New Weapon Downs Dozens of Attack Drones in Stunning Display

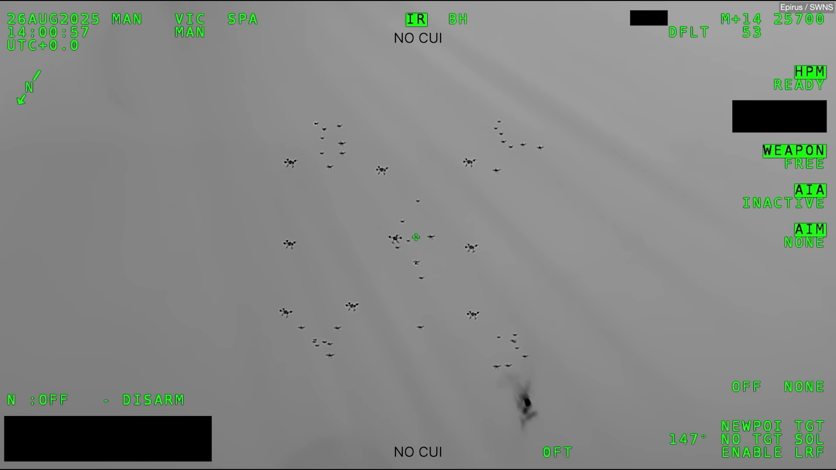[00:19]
dropping them out of the sky.
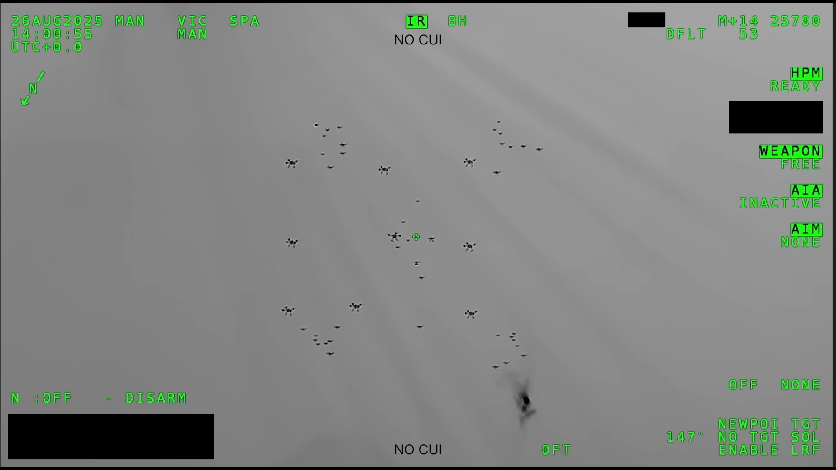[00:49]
The demonstration culminated with the instant takedown of 49 drones all at once.